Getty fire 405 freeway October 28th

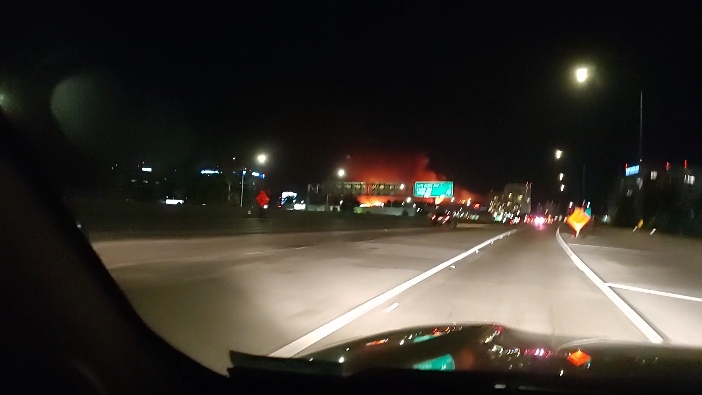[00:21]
Okay, that was a silly guy in the lane. So, looks like... Oh, we're going to get through it pretty clear.